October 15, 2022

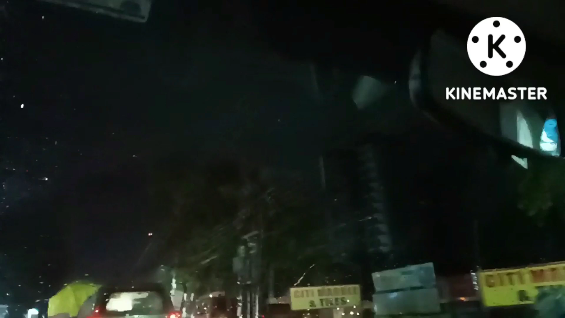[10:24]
बिजुली चम्काइरहेको छ इधर चम्किरहेको छ उपरे चमक रहे इधर उधर देखिए बारिश हो रहा है सिलीगुड़ी में बड़ा ठंडक पहुँच गया है और सामान